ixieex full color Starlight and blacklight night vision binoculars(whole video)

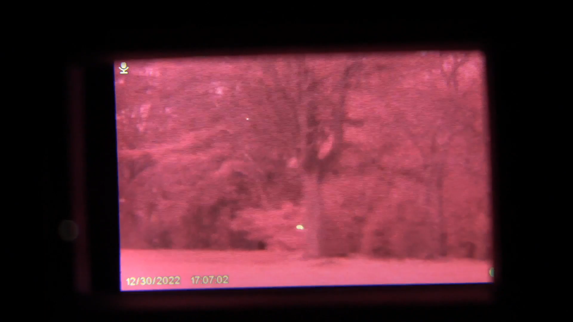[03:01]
Infrared not necessary But we'll take a look at that as well And so here we are as far back as possible And same thing with the light
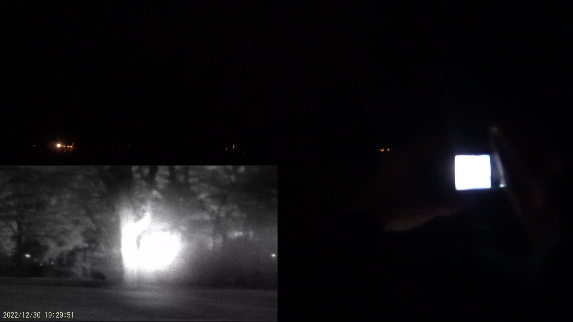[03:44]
almost unnecessary And this is just at level 1 Level 2 infrared Level 3 infrared spotlight More than ample Level 4 And level 5 So tons of spotlight You don't even need it It's just
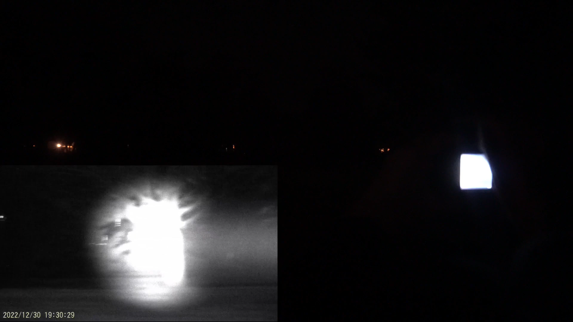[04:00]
overkill In a good way So this is me at the halfway point At the tree And I'm wearing black now To make it more interesting And here I am again At the furthest point back It made me really well Because of the infrared beam At